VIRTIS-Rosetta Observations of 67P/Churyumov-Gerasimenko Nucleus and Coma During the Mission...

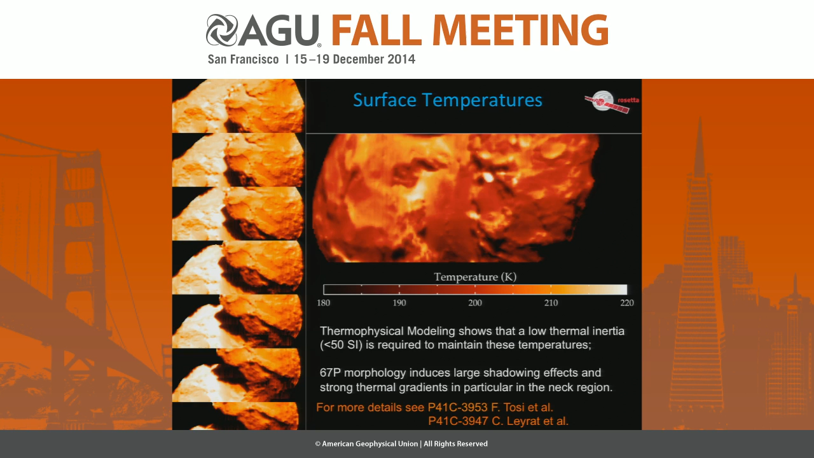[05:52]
These lateral thermal gradients can be as high as in excess of 2 degrees per minute. And there are more on these two papers. Then moving to the composition instead. See these are the spectral properties of the surface.